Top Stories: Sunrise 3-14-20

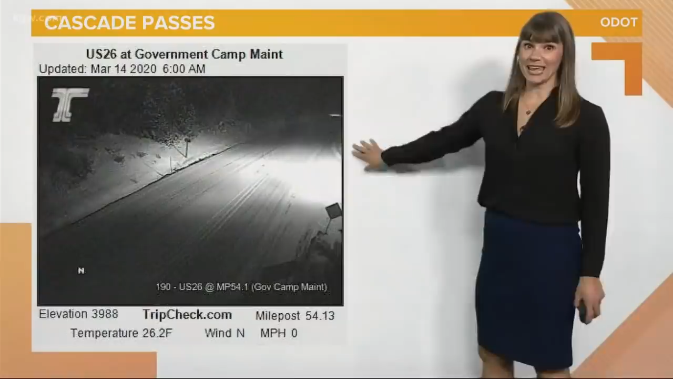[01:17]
Of course, it's snowing at the passes. We're going to see a lot of snow up there today in the Cascades.